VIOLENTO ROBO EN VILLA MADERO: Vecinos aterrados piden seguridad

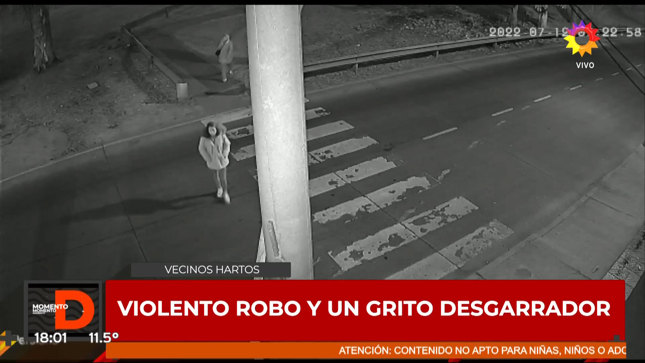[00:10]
Uno supone que... Fijate la chica como se da cuenta que esa persona podría ser un ladrón. Sí, la chica ya miró, con un cuchillo. El ladrón que casi es atropellado por un colectivo, al margen de todo, pudo haber habido un accidente de tránsito. Provocado por el ladrón, digo, ¿no?